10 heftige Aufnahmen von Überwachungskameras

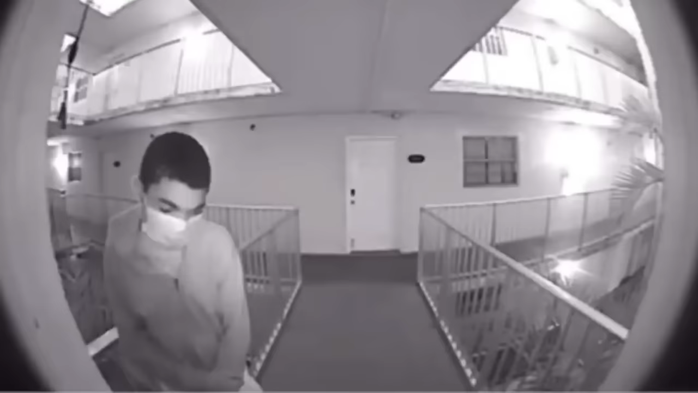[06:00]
Weiter geht's in einem Wohngebiet in New York City, wo dieser mysteriöse Mann von einer Türklingelkamera gefilmt wurde. Anfangs wirkt er noch wie ein gewöhnlicher Besucher, der klingelt und ins Haus will. Doch bei näherem Hinsehen ist auf dem Material klar zu erkennen, dass der Fremde eine Waffe in seiner Hosentasche hat, die ein Stückchen herausragt. Zum Glück lässt ihn aber niemand rein und der Mann wartet einige Minuten vor der Tür, bevor er schließlich frustriert das Grundstück verlässt.
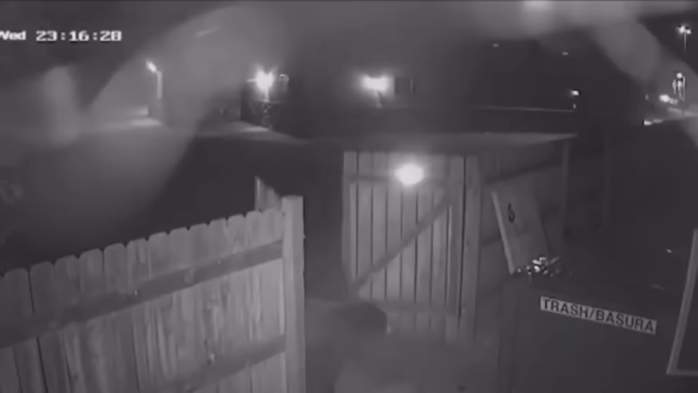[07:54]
Was dieser Schwarzbär allerdings auf dem Parkplatz hinter einem Marihuana-Geschäft machte, ist mehr als ungewöhnlich. Das Raubtier brach nämlich nicht nur eine Pforte mit mehreren Schlössern auf, um an den Müllcontainer zu gelangen, sondern wollte sein Essen offenbar auch to go bestellen. Und so schnappte sich der Bär gleich den kompletten Container und schob ihn durch das Tor davon.